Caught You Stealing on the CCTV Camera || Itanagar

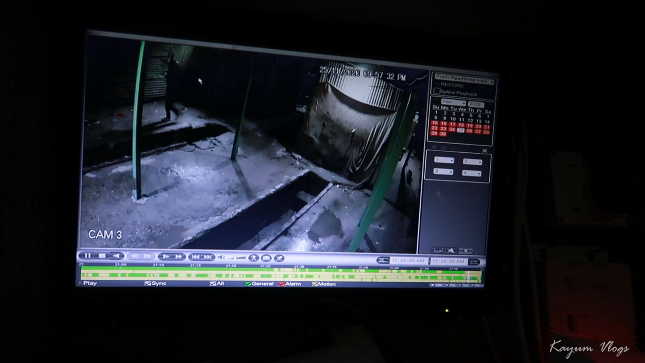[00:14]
ये इधर जा रहा है गैरेज का साइड में। स्कूटी पकड़ा है तू, ब्लैक पूरा ब्लैक स्कूटी भी ब्लैक।